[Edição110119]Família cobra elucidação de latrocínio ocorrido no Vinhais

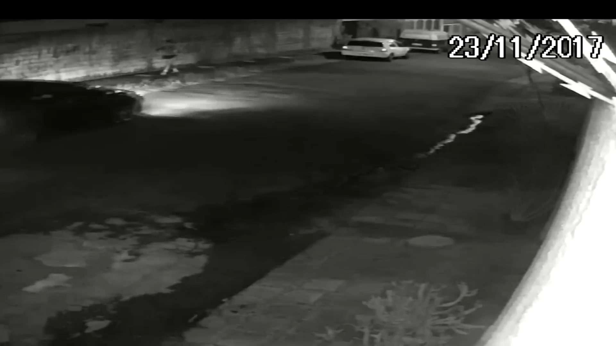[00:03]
A vítima chegava a uma academia no bairro do Vinhais. Havia acabado de sair do carro e, antes de entrar, foi abordado por um bandido que efetuou o tiro fatal, na nuca. A vítima ainda tentou fugir correndo.
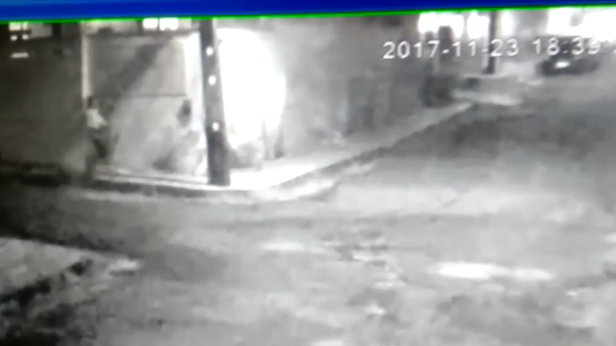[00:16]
Após o crime, o autor do disparo sai andando tranquilamente, como se nada de errado tivesse acontecido. A vítima foi o funcionário público Wilson Santos da Silva, de 37 anos de idade. O crime aconteceu no dia 24 de novembro de 2017. Familiares da vítima afirmam que não entendem o que motivou o crime,
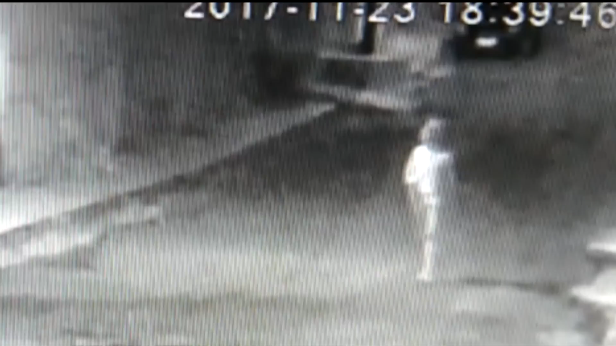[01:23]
vai ajudar no trabalho da polícia. O autor do disparo tem uma tatuagem na perna direita, em tons vermelhos,